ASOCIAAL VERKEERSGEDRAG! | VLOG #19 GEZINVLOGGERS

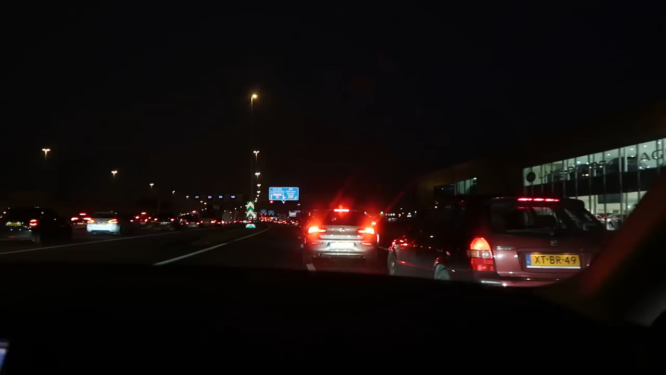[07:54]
Dus nu 4:15, het is ook echt zo'n tijdstip waarop het vast staat. En Sam doet weer lekker asociaal. Hij rijdt helemaal door tot waar je eigenlijk niet meer mag.